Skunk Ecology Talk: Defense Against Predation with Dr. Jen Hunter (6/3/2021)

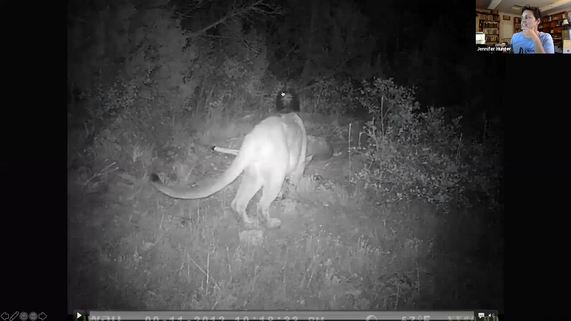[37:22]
You can see the tail of the skunk. So that mountain lions at the head side of the deer, um, the skunk is at the tail side. Um, and this is kind of, and the mountain lion is clearly focused on the, the deer at this point. You can see it putting its head down, trying to eat. And the skunk comes up, sprays it, mountain lion takes off, and then the skunk has this incredible uncontested meal.
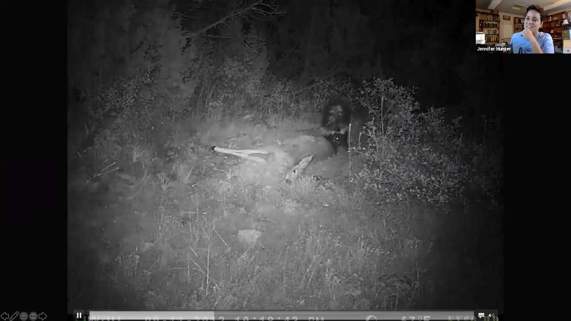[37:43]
So, you know, we think about skunks using their spray in a purely defensive situation, but it's certainly possible that they can use that spray to, to benefit them in terms of feeding opportunities too. Um, and then this one, so this is a video is from Colorado. Um, so we have a black bear
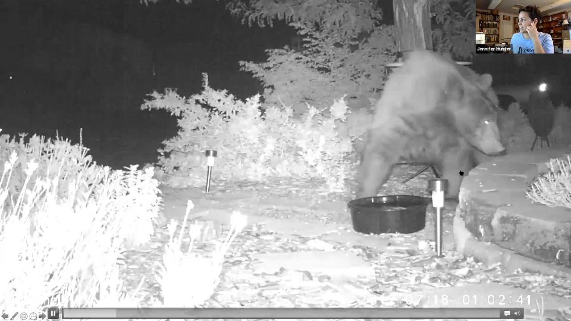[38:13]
here and you'll see behind this bear, um, a tail. I mean, and so we're talking about a body size differential in terms of orders of magnitude. Um, and I mean, I striped skunks are potentially the most behaviorally dominant carnivore in the Americas.
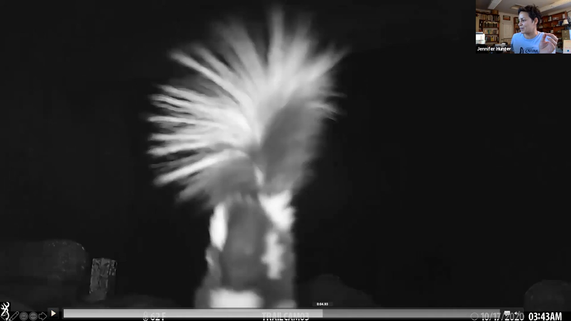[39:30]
So there's another camera here. I got one spotted skunk on this camera and decided that this was going to be like a photo booth. And I had like 12 cameras set up in this one area, hoping to catch exactly this, uh, which is why there's a camera taking the video and also another camera in the background.
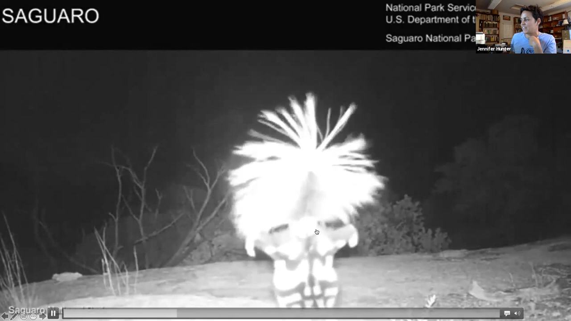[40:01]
You have the feet out to the side here. They can spray from this posture. They'll basically bend their back forward and spray over their tail. So they'll stay in a handstand position while they spray. And while they're super small, again, the size of a ground squirrel, um, they're just as ferocious as their larger cousins.
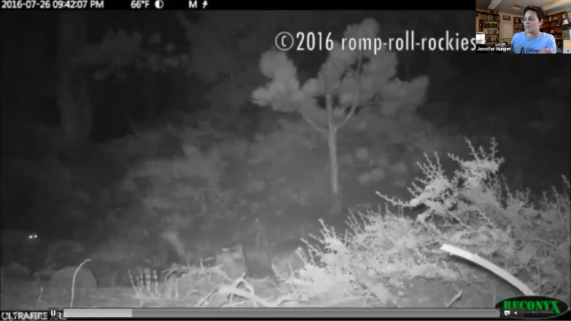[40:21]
So we have bobcat here, spotted skunk chasing the bobcat. Uh, their eyes are glowing because this is an infrared flash on the camera. So which is actually really helpful because it helps you be able to, um, see these animals at a distance that I shine. So this is, you know, minutes later, bobcat's back up here, just trying to live its life. Spotted skunk is not into it. So bobcat runs down, spotted skunk still chasing it, still chasing it. Um, you know, they're just tenacious and, um, there's a, here's another, um, this is not such a great video.
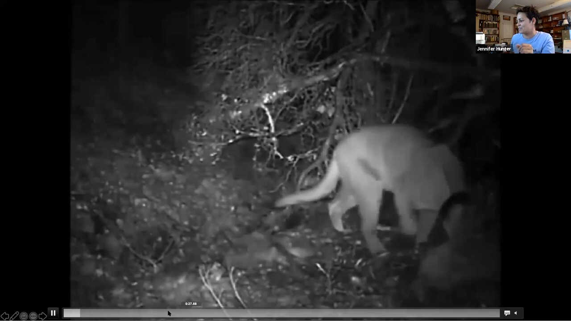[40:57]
Um, this is from a research study that was up in,
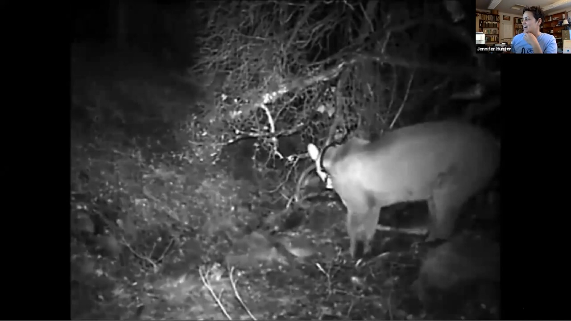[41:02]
I think it was um, and the researchers were watching the video. They see that she stops feeding and moves off. Um, and this was from several years ago. So the resolution is not great. Um, but you'll see in this area, this little tail crop up at some point here. Um, let's see. Oh, there it is. So you can see this little thing right here is a tail. Um, and that is the tail of a spotted skunk.